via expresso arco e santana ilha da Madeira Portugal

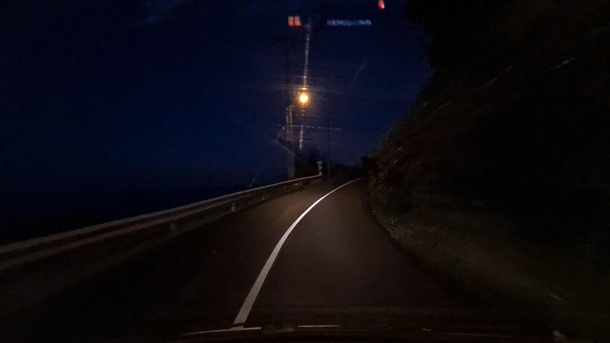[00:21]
28/12/2022, vamos então aqui entrar pela primeira vez na nova Via Expresso, extensão da nova Via Expresso, desde o Arco de São Jorge até São Jorge.
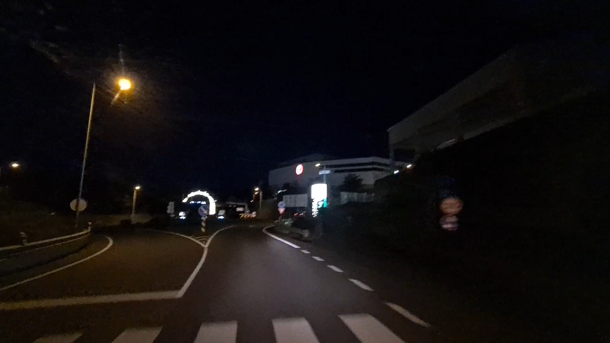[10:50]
O Parque Tomate que também tem, o restaurante lá dentro também podem visitar. Aqui tem a Via Express, termina aqui, seja do Arco de São Jorge até aqui.
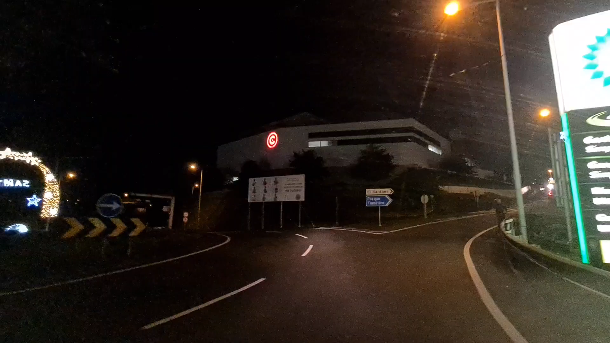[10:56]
Temos agora
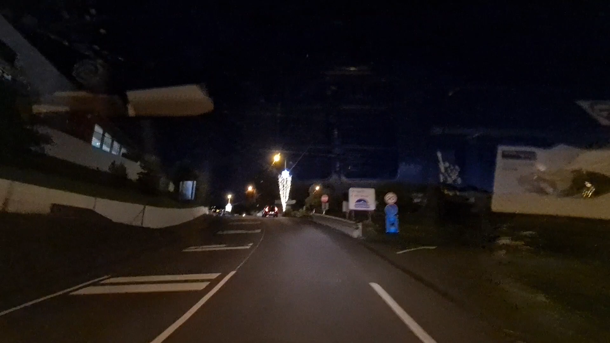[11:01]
do Arco de São Jorge até aqui, então termina a Via Express, e aqui estamos então a chegar mesmo ao centro de Santana. A iluminação está espetacular.
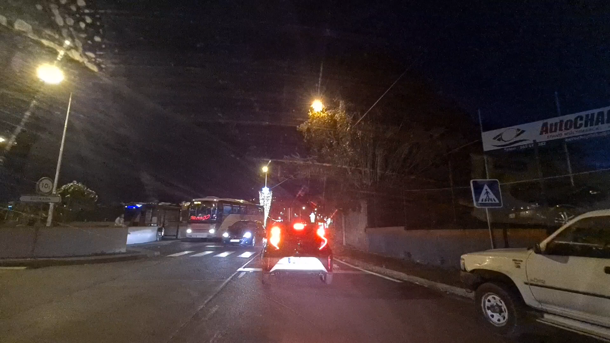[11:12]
Bem, vamos ficar por aqui. Até à próxima. Espero que gostem do vídeo. E lembrar para que, sempre que verem a Madeira, venham cá visitar a Santana da melhor maneira. Portanto, aqui então, temos então aqui. Espetacular esta avenida. Está muito bonita.
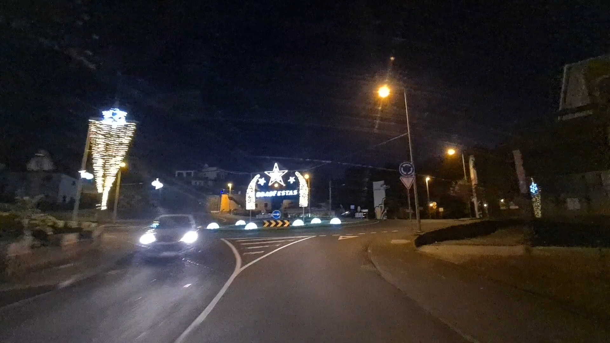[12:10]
Infelizmente, a nível de iluminação de Natal, não tem nada. Zero à esquerda, onde fica aqui na rotunda. Acho que se podia ter feito alguma parte nessa área, mas... Portanto, teremos de terminar aqui o vídeo. E um grande para todos, um grande abraço.